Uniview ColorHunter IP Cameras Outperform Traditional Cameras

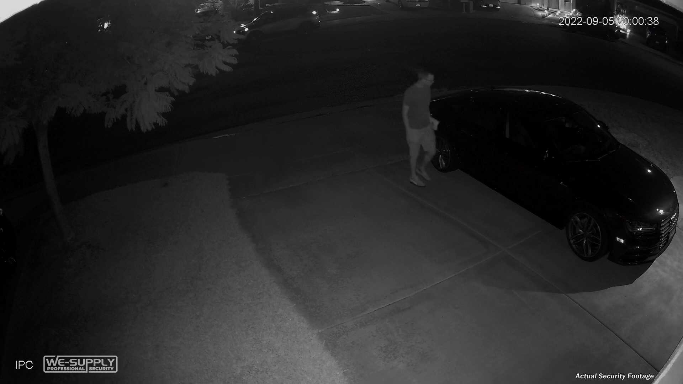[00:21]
With Uniview's continued R&D into the Color Hunter series,
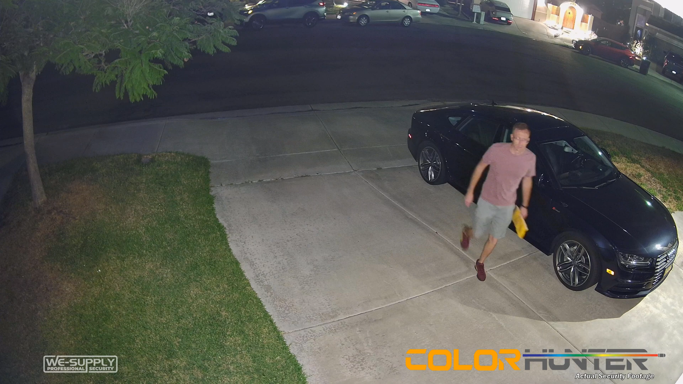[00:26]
the improvements in hardware and software have made a camera that is capable of far more than a traditional security camera is ever going to be able to.
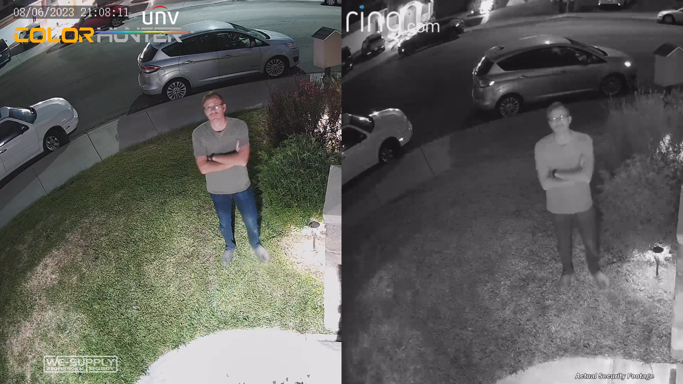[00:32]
Traditional cameras have to switch to black and white at night, which causes them to lose fine details as you can see in this side-by-side comparison. As you look at these two images, take special note of the cars in the background and the colors that are throughout the screen and the difference of clarity in those objects themselves.
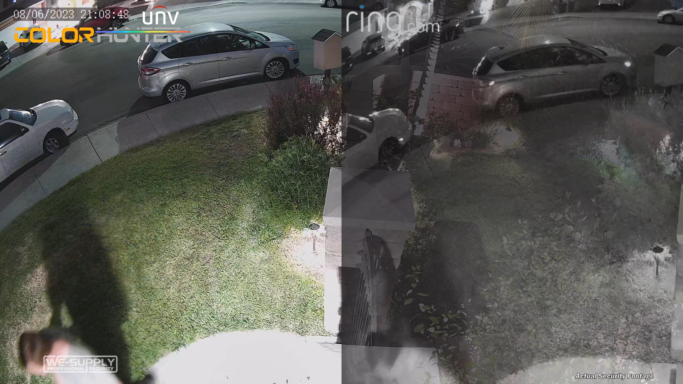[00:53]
Something that commercial security systems offer that's not found in the consumer space is the ability to get cameras that really are tailored to the specific needs of your clients.
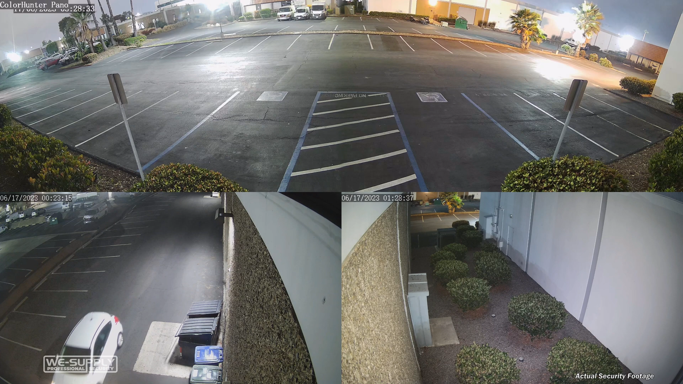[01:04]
One of the major benefits to commercial cameras is the ability to have high-resolution models that allow you to
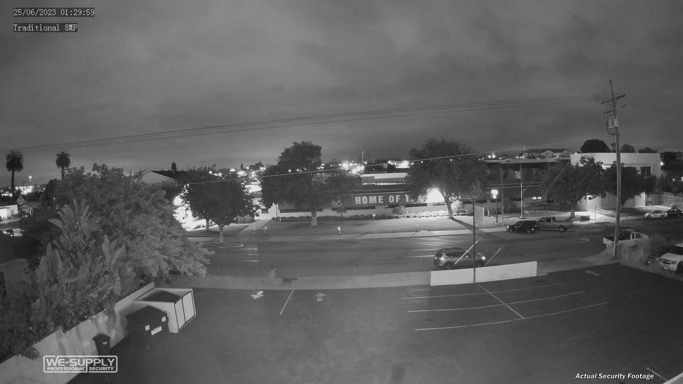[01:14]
capture a very wide area while still retaining good detail.